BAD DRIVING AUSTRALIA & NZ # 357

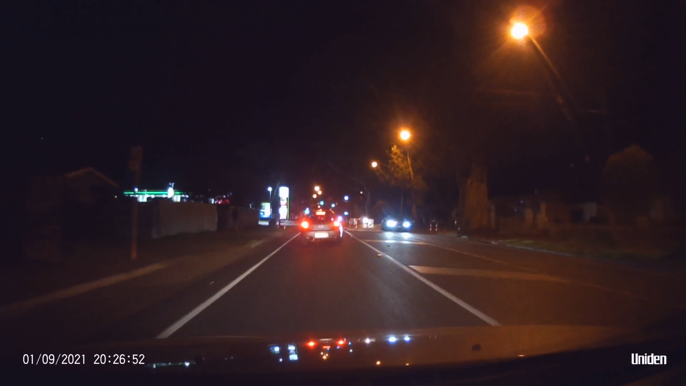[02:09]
Or just to turn in there when there's nobody behind me. Honk the dickhead.